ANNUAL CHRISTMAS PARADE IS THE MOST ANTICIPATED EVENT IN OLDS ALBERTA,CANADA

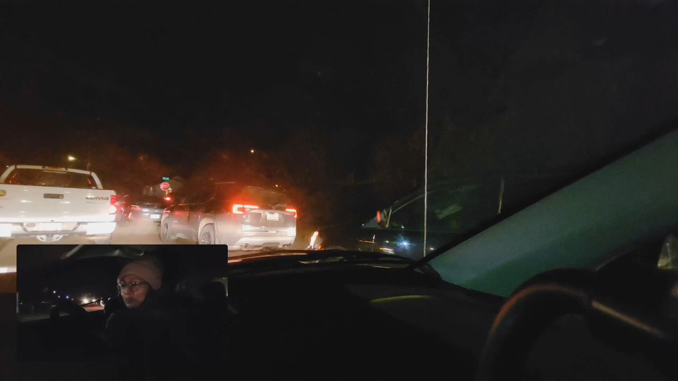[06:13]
Ang daming sasakyan kasi ang daming ang taong nanood nitong ano nitong parade. So naandito sila.
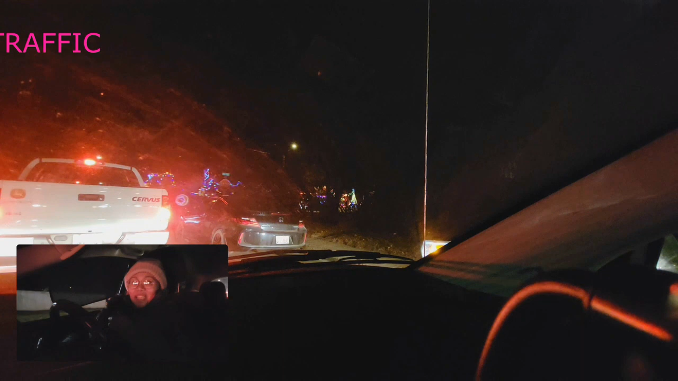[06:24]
Hindi pa rin tapos. Pero liliko na ako dito kasi dito na mga nakaparada yung mga float. Yun yung traffic enforcer, minamadali ako. Ano ba yan? Dali, nasa kalagitnaan ako. Ano ba yan?
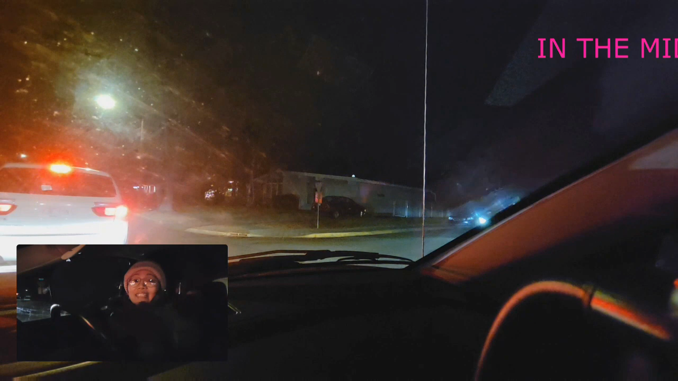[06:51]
Alas 6 dito ng gabi. Oh my, nasa kalagitnaan ako. Bilisan nyo. Oh my god. Ba't ba ko pumunta dito? Hindi na nausot tong sasakyan na sinusundan ko. Inasa kalagitnaan ako ng ano, four-way.
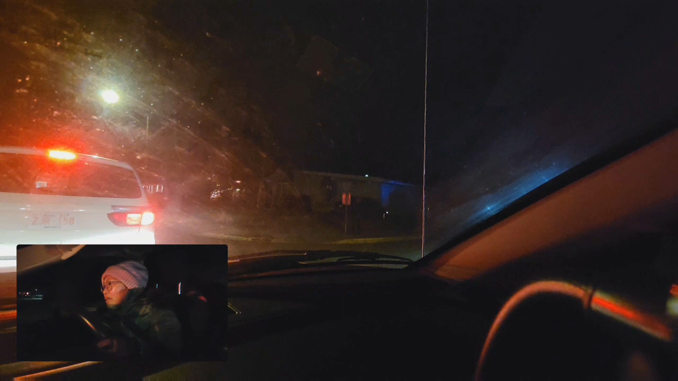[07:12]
Ano ba yan? Ayun, may pulis doon sa likod ko. Bilis.
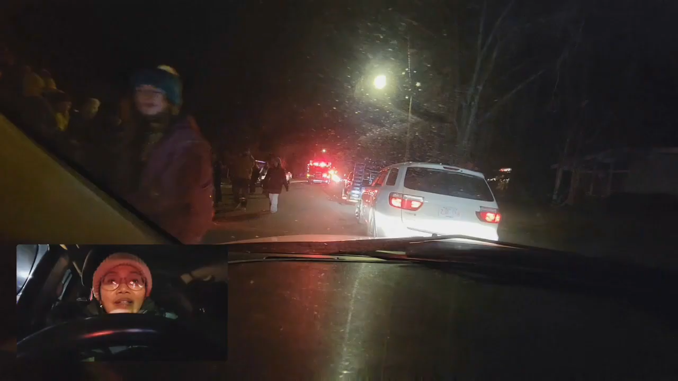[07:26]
Ayan. Oh, Lord.
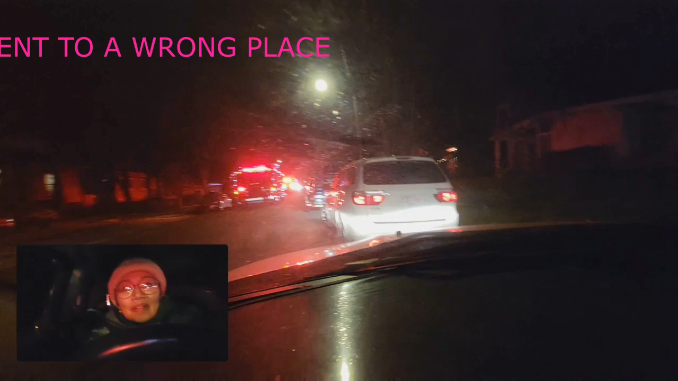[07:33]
nasa gitna ako pa.
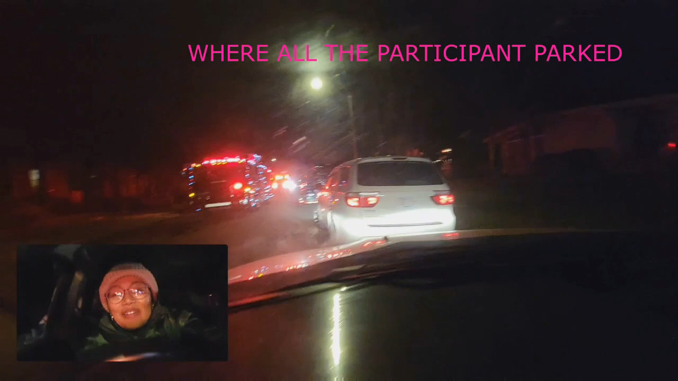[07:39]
Paano sila maka... Isod! Ano ba naman itong sinusundan ko? Yes.
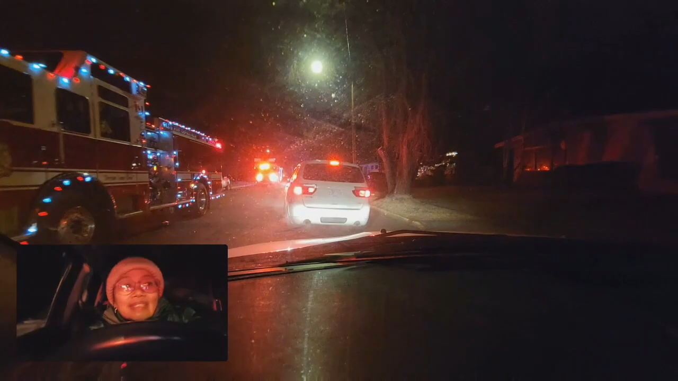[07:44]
Yeah, give way. Ayan na, nagwangwang na.
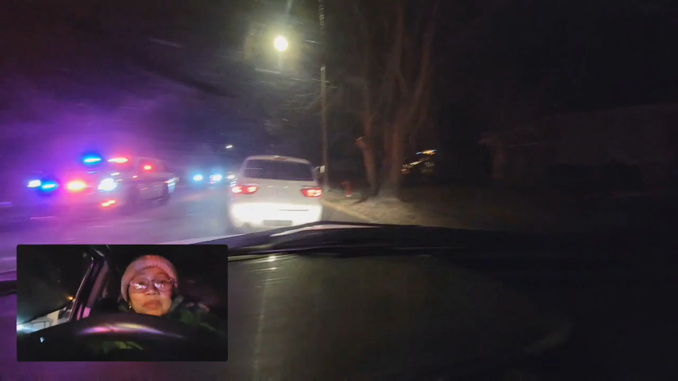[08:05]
and next year, hopefully next year, ay meron na kami, kasali na kami dito yung organization namin. Magkakaroon na rin kami ng sarili naming float. So, that's it! Sana nagustuhan ninyo ito. Ninenervyos ako mag-drive dito. Kaliwat kanan ang mga sasakyan. Oh. Sobrang traffic. Tapos, ang dilim.
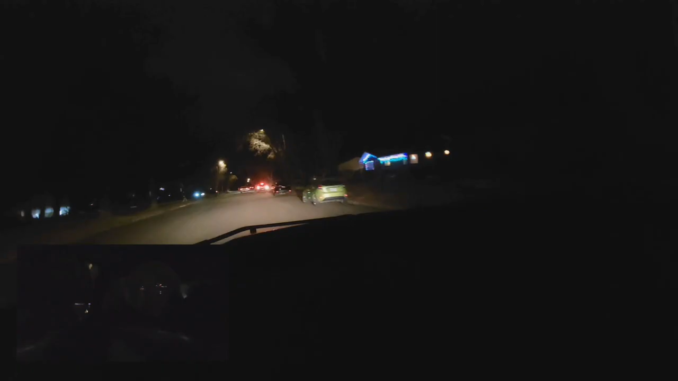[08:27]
Nanonood kami dito ng ano, this is the Christmas parade.